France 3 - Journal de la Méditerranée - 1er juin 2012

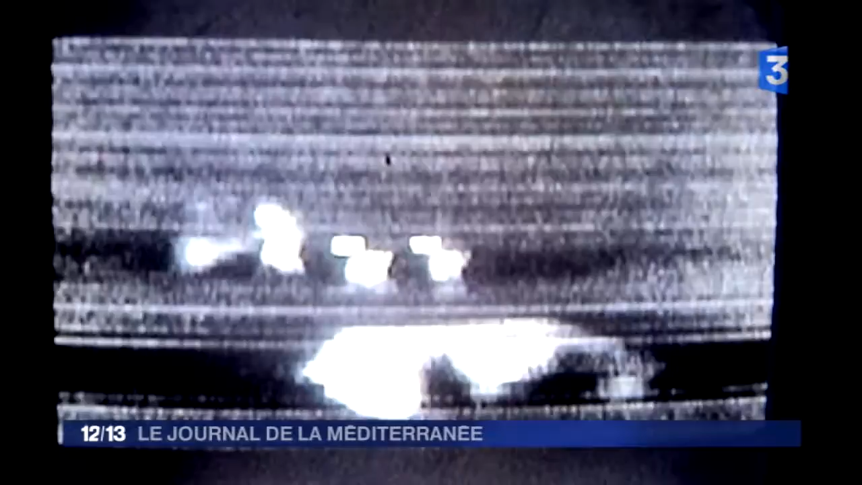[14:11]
Chaque nuit, ces policiers allemands détectent jusqu'à 70 passages illégaux.
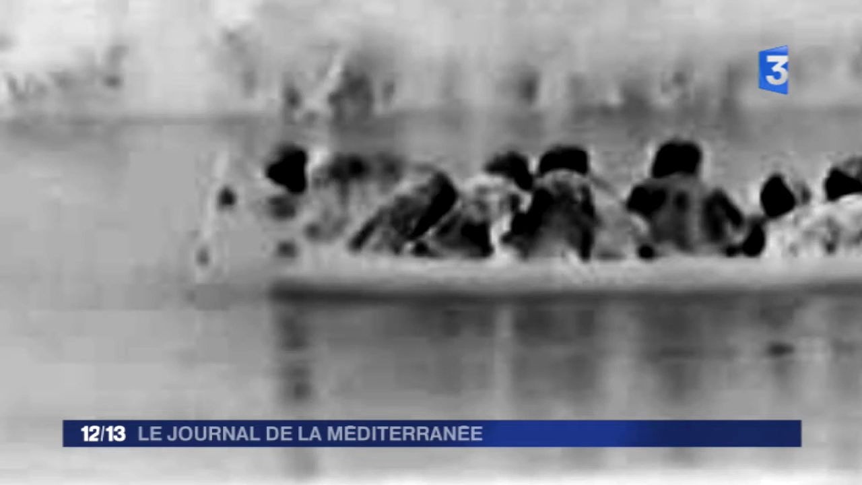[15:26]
Ils chargent les migrants dans les bateaux, les font partir et eux restent sur leur propre berge en toute sécurité.